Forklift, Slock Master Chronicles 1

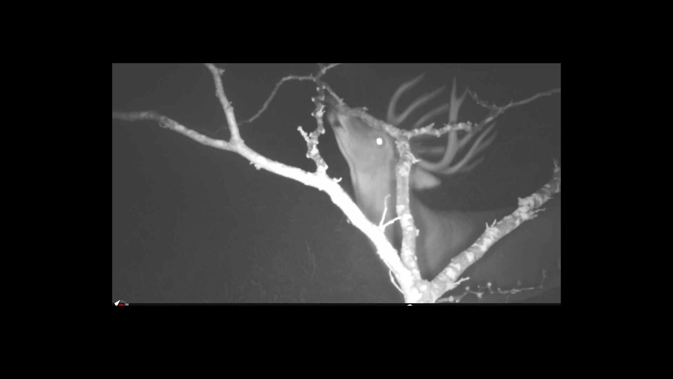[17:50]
Nearly a mile from where she almost killed him, Forklift has left a clue.